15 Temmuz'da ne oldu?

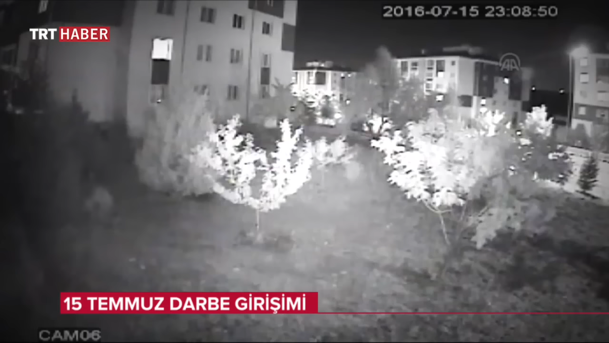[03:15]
Darbeciler kendilerini bertaraf edecek en önemli güce, özel harekat dairesine bomba attı.
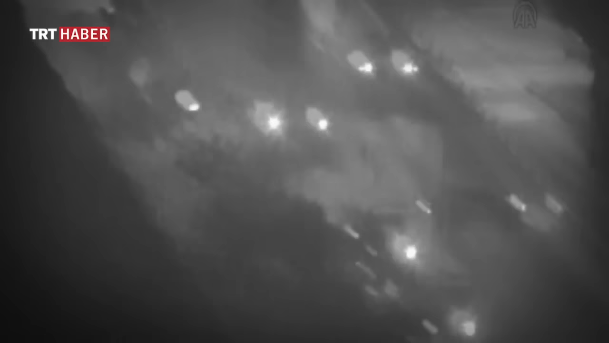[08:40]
Bağlantı yolları trafiğe kapatıldı. Tomalar emniyetin girişine çekildi.
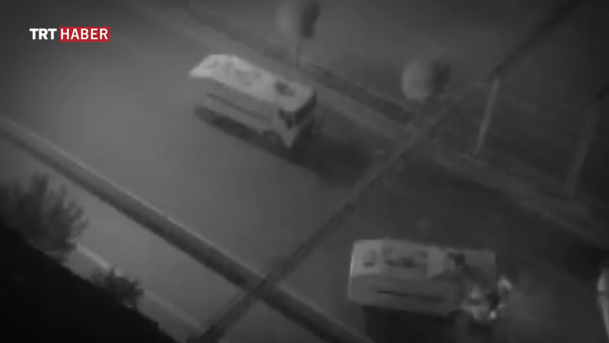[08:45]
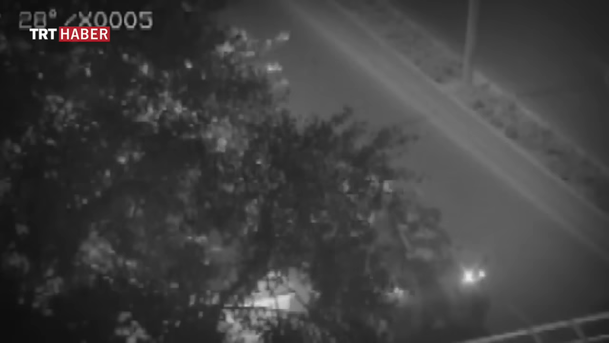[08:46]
Ve Mevlana Bulvarı'nda tanklar görüldü. Ateş başladı. Yaşananlar Ankara Emniyet Müdürlüğü'nün 11. katındaki kameraya böyle yansıdı.
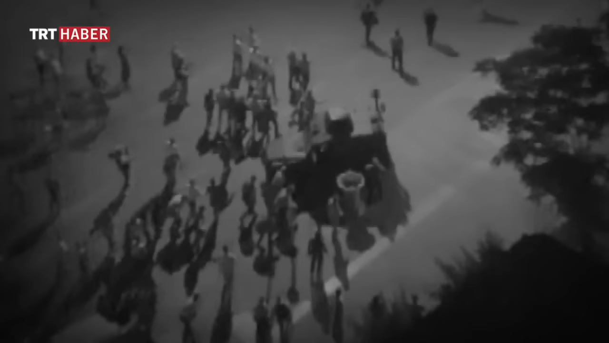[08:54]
Sadece tomalar değil, darbeye karşı koyan halk da tankların hedefindeydi. Elleri yukarıda tanklara doğru siper ettiler gövdelerini.
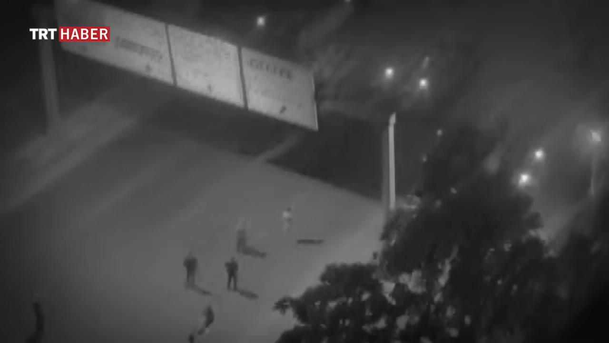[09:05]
Fethullahçı terör örgütü üyesi askerler emniyetin önünde bekleyenleri gözünü kırpmadan taradı. Yaralılar diğerlerinin yardımıyla zırhlı araçların tomaların arkasına çekildi.
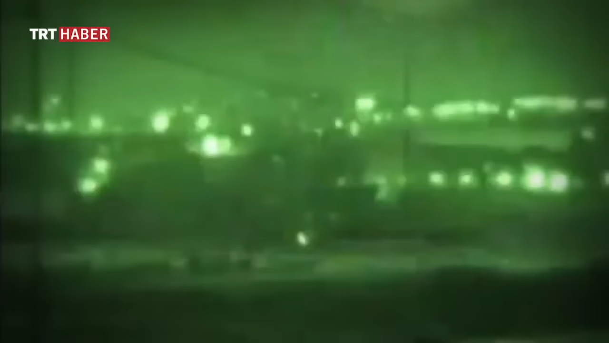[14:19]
TürkSat'ı bombalayan askeri helikopter Gölbaşı'nda düşürüldü.